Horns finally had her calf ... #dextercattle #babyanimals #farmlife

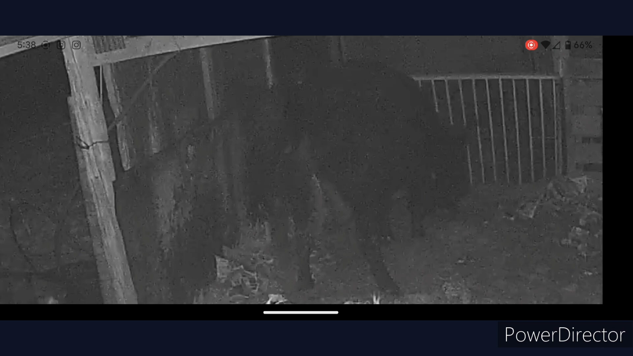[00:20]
The volume didn't record. I must not have clicked it right when I was trying to screen record to get the volume to come through the camera. So I've just sped up the footage, and I'm just gonna play some music while it goes through.
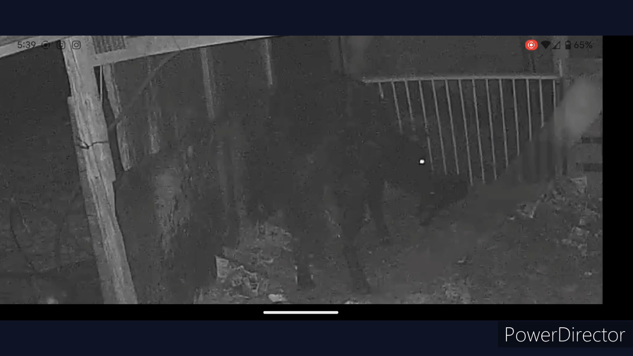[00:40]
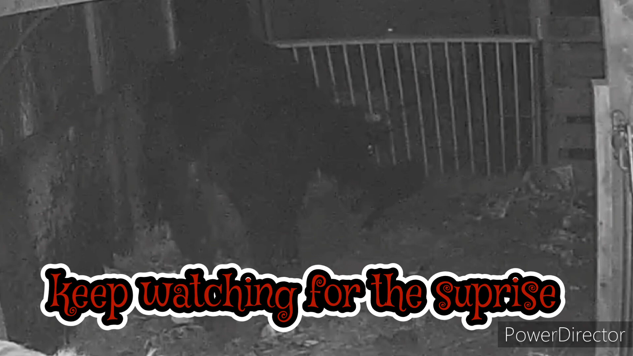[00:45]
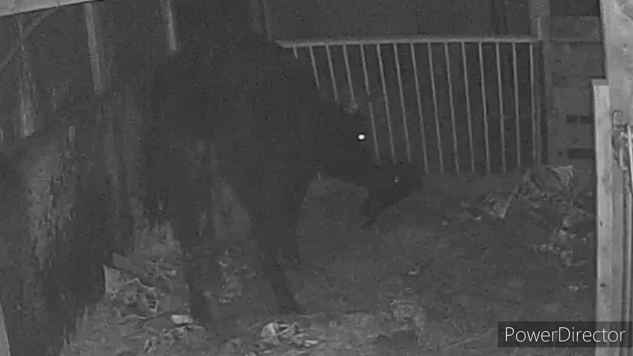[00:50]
So here Mike is just looking over the calf, and he was talking to me through the camera saying that he moved the calf to a drier area and he was worried we wouldn't be able to see it.
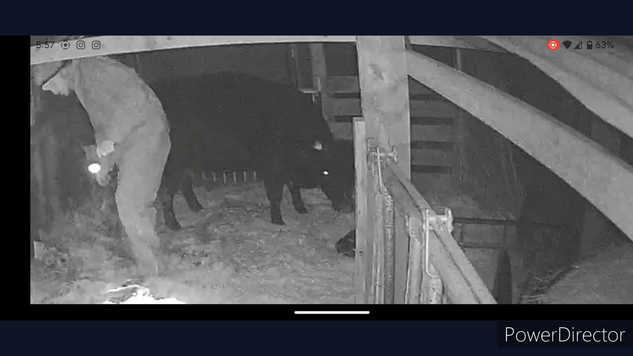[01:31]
Here he goes checking out Horns because her afterbirth was very full of water still. Now he's taking the pail that we gave her hot water in. Tinkerbell is very curious about the new arrival. Horns is not so sure she wants her around.
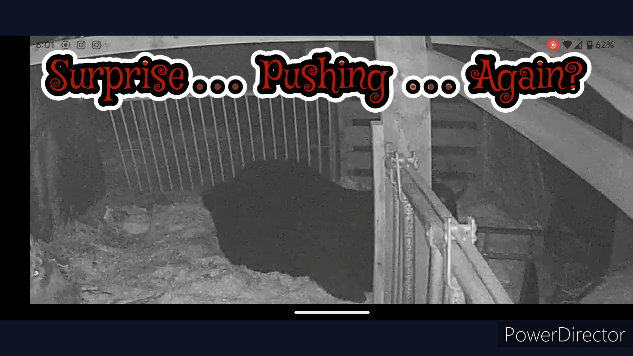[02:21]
So for those of you who have watched our previous videos, you guys will know that we've had the vet out and preg checked Horns twice due to her bleeding after her first preg check, and the vet had said there's only one calf. Well, surprise, it was twins.